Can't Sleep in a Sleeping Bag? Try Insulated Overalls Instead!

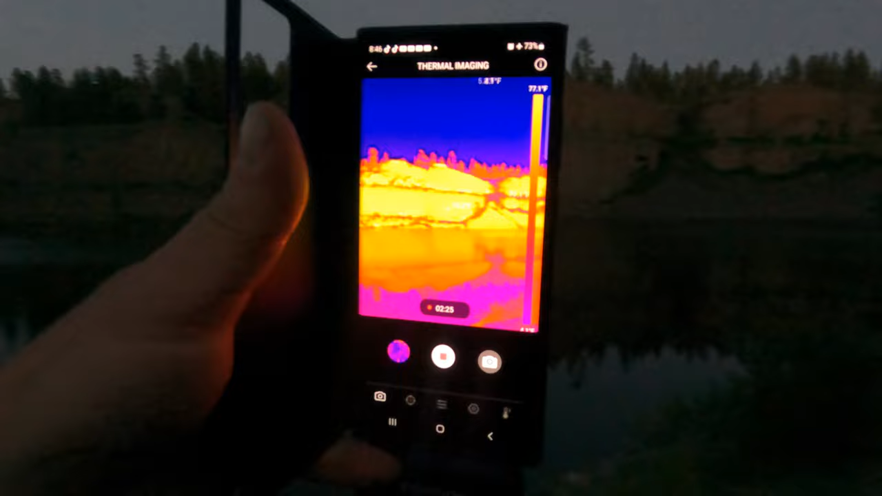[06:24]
The first one to leave the sun was this side.
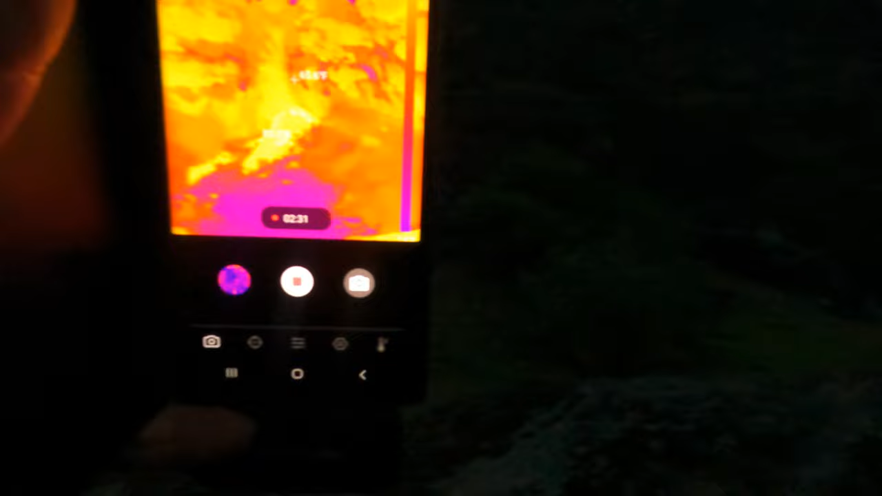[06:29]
I'm going to sleep now. 67.
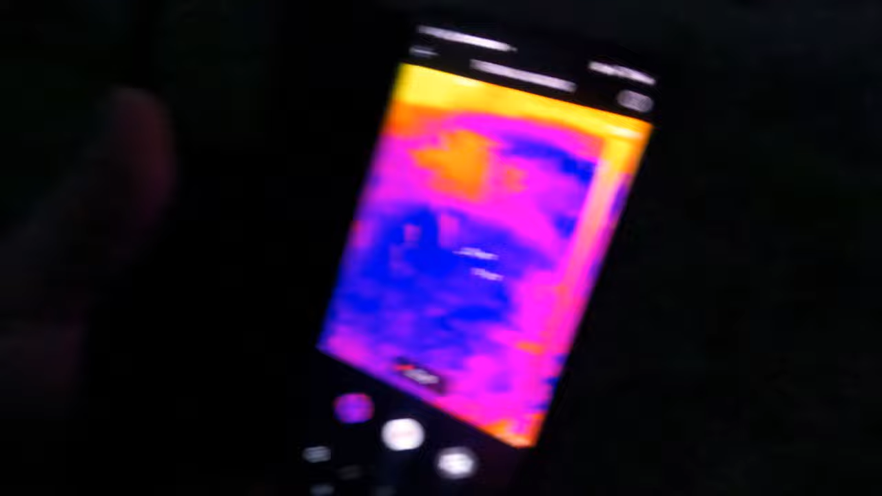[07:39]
I can't see anything. Definitely can't see the trail. Wait, there's the trail. I lied.